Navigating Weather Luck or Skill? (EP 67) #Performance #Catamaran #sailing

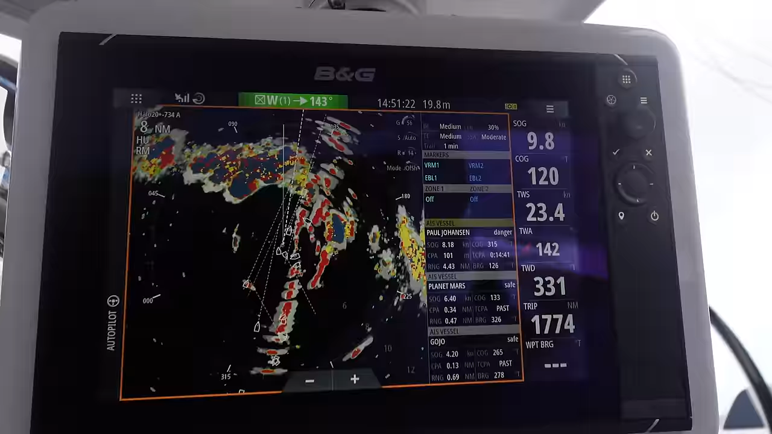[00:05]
So we reefed the main and took down the code 65 and now we have a big system in front of us. So the red line is land and the blue blob is weather.
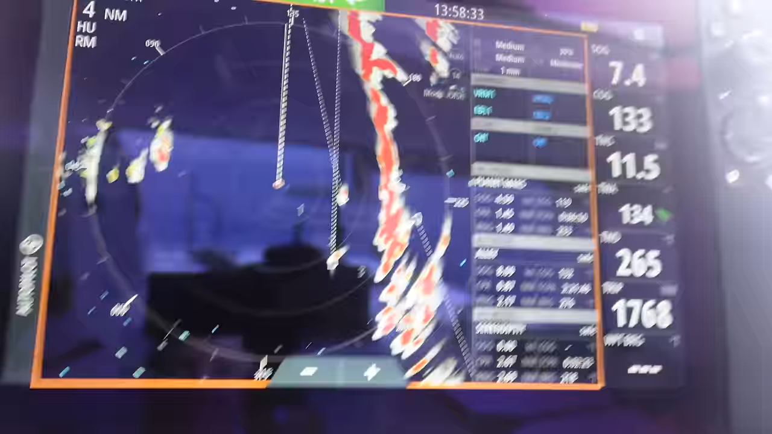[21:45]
And, uh, we can see things changing.
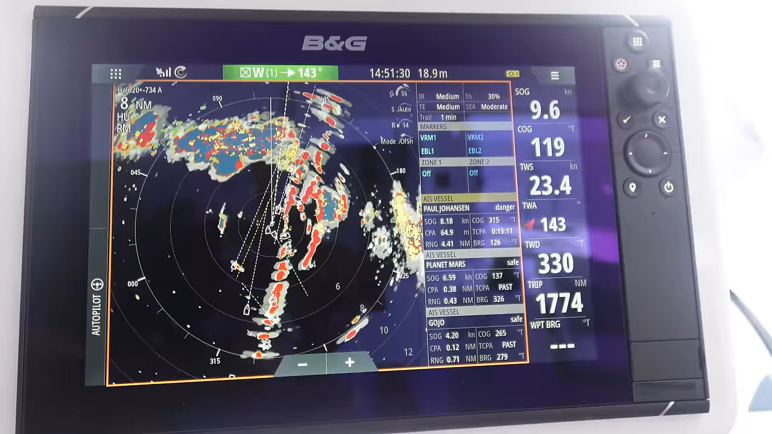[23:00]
So, the red line is land. And the blue blob is, uh, weather. Just like that, the radar cleared up.
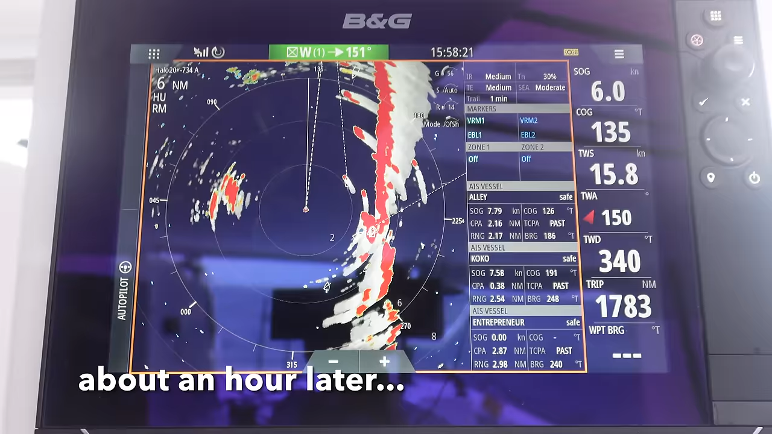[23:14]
So, the outside circle is six miles away.
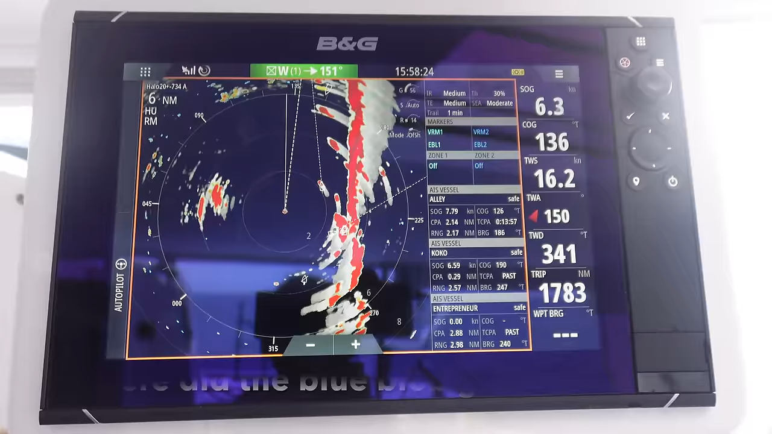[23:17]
Which is pretty much, um, how far we are from the northern entrance of, uh, Georgetown, I believe.